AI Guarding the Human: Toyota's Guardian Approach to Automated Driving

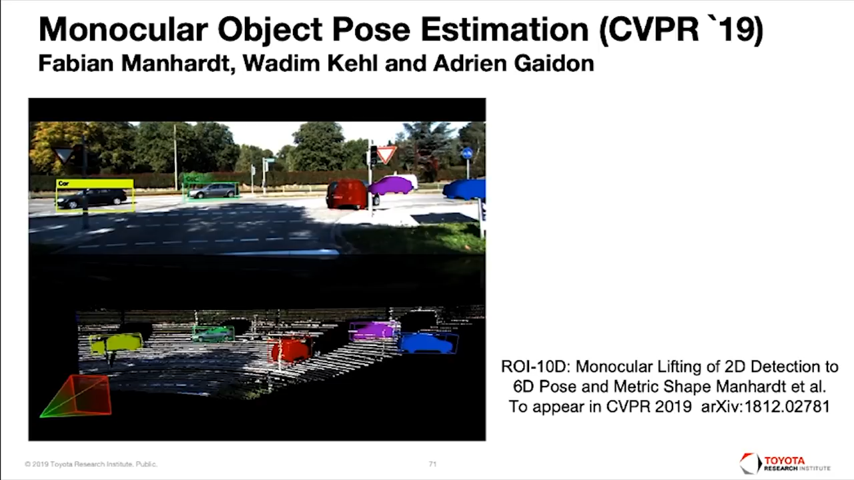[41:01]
You have 2D detections, but now we're basically have trained a network that allows us to basically take what we know to be like a model, right, of a car, right, and be able to optimize that model,
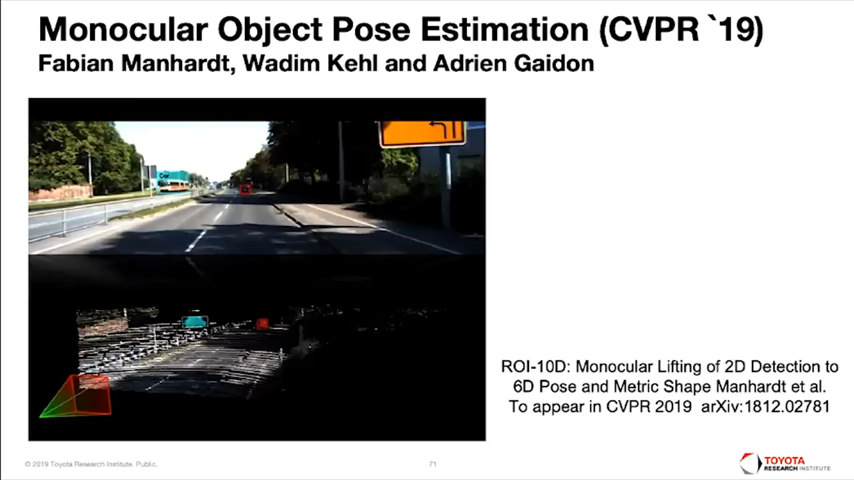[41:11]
right, so that it matches kind of the intensity representation in the image. So we can actually extract now 3D pose or 6D pose, let me say, of objects in the environment.
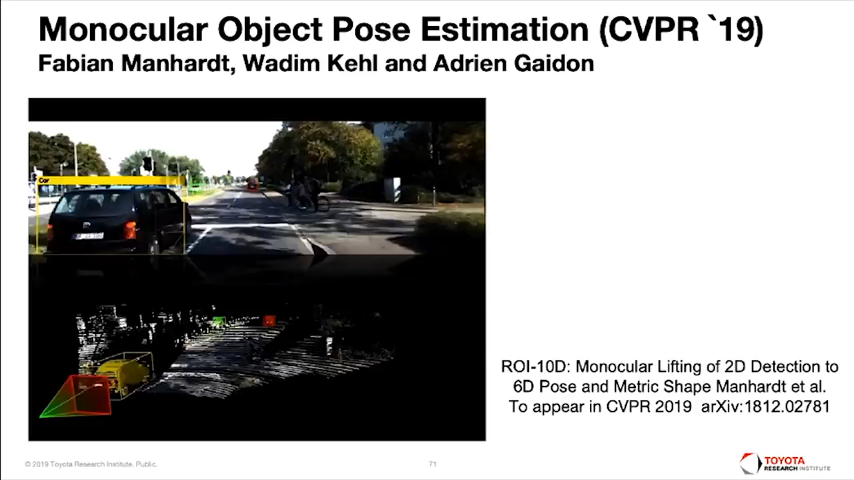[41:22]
So we see down here is kind of the 3D reconstruction scene again coming just from the binocular.
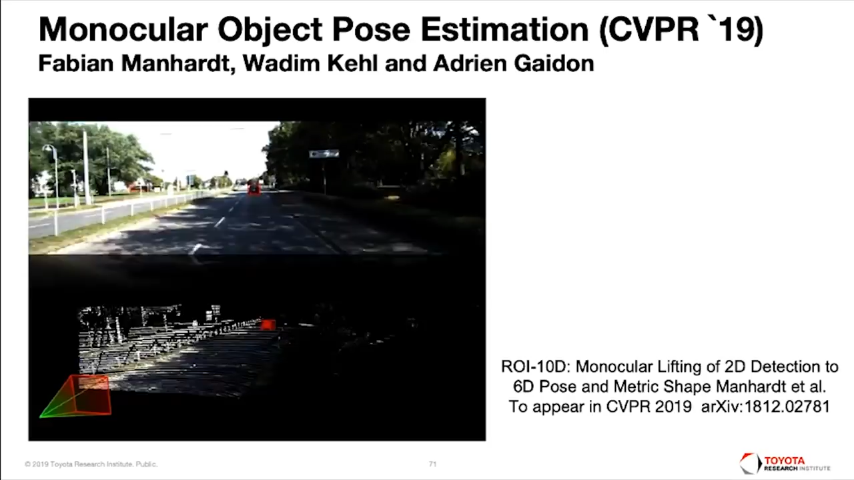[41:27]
We also, our machine learning team, this is another recent result from ECCV 2018,